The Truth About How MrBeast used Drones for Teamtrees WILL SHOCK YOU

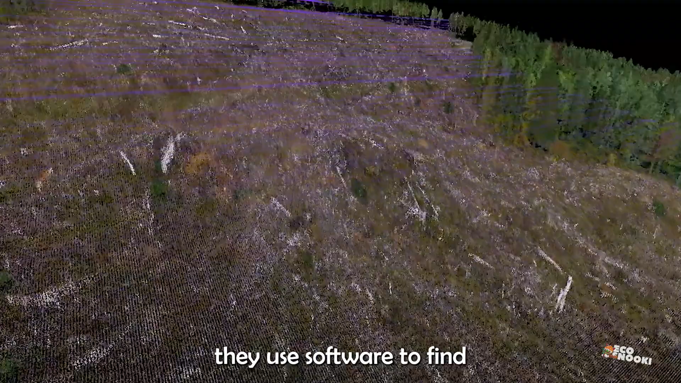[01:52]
And then from that, they use software to find all the best spots to drop the seeds to maximize their survivability.